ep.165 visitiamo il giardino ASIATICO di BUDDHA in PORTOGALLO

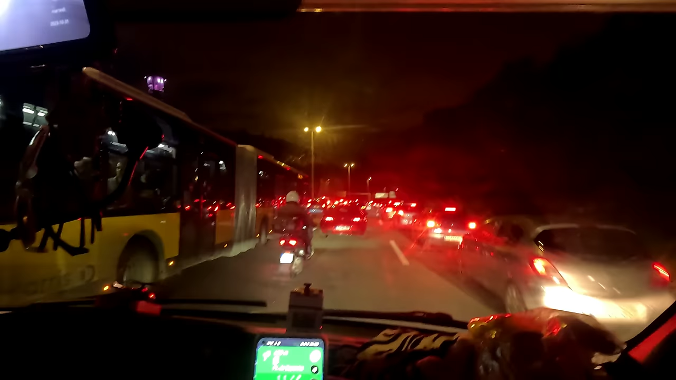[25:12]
Mancano 14 km e mi dà esattamente 35 minuti. Perché... non ve lo devo spiegare neanche. Ci sono gli alberi di Natale accesi. Allora, 500 metri uscire la numero 1. Comunque, ragazzi miei,
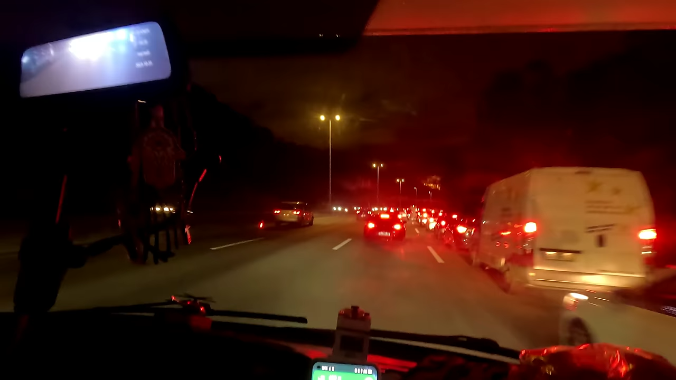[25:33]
in Portogallo tenetevi stretti a guidare perché non sono capace a guidare. Soprattutto quando sei in queste zone così un po'... Pazzesco. Vabbè. Siamo arrivati, ce l'abbiamo fatta.